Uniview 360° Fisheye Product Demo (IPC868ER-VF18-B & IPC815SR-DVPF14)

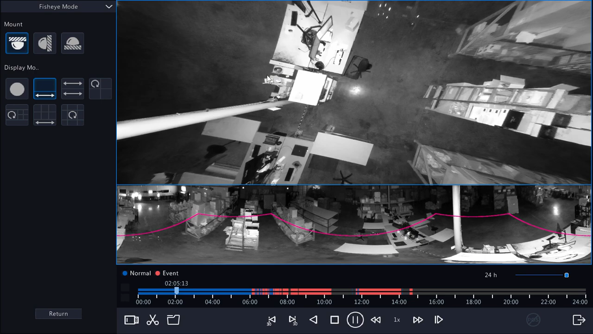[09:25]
And we can check out that 30 foot IR range here.
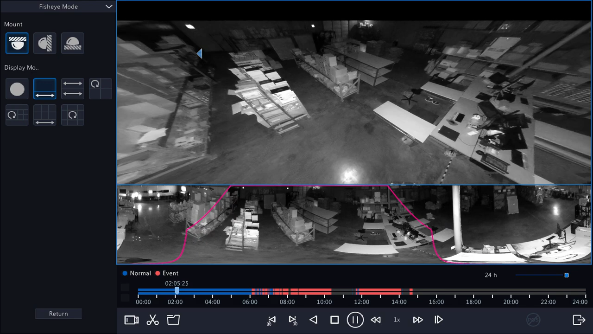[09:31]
Even though this was recorded at two o'clock this morning, I can still interact with this fisheye view through these dewarping methods.
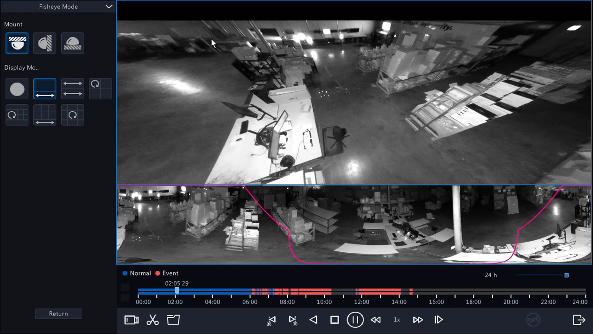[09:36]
I can also go into my PTZ modes here.